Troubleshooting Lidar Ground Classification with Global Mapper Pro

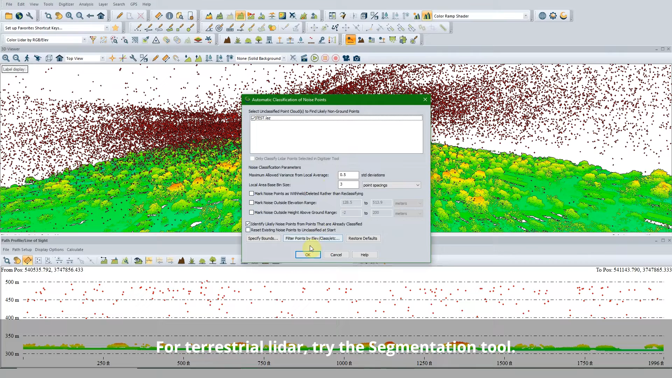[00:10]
Here are a few suggestions to improve your existing classification workflow. First,
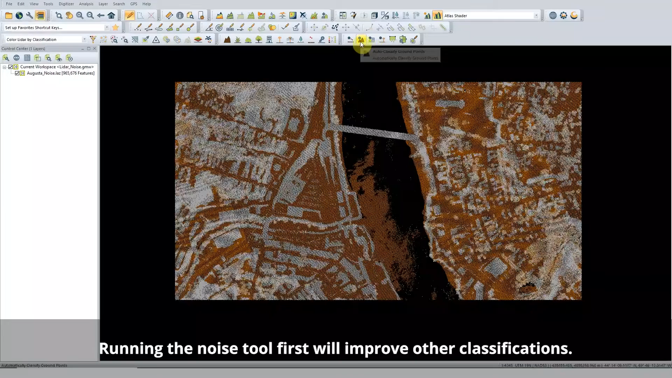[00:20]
be sure to run the Noise Classification tool to remove any outliers that may bias other classifications.
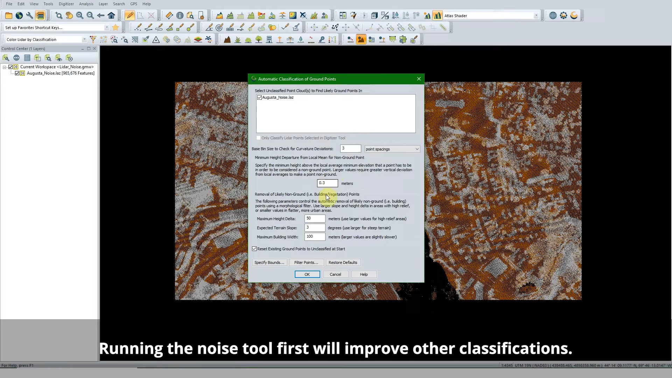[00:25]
There are two options, one that removes points based on distance from other points,
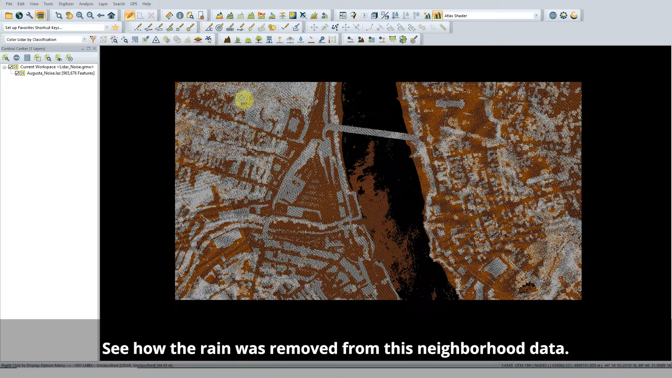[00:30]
and another that's based on elevation. Adjust these settings to fit your data. In Ground Classification, two important settings are often missed.
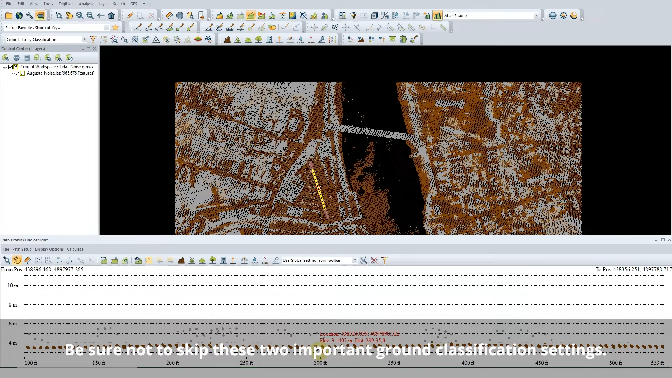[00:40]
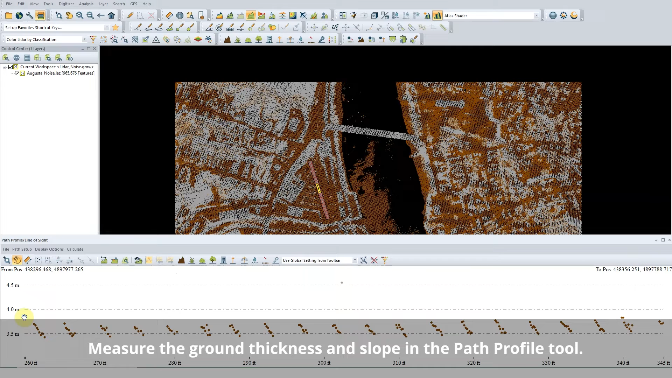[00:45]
The Minimum Height Departure setting and the Expected Slope setting are important to ground classification
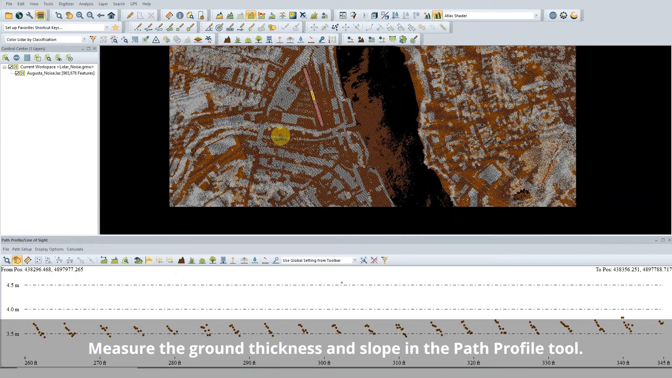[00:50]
and can be measured in the Path Profile tool. Minimum Height Departure is how thick the ground points are. This tells Global Mapper in what range to look for ground points.
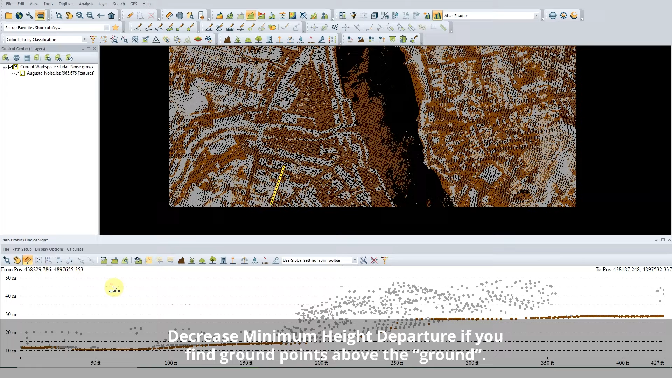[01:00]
Slope can also be measured in the Path Profile tool. Set the steepest slope in your dataset as values lower than that will be excluded from the results.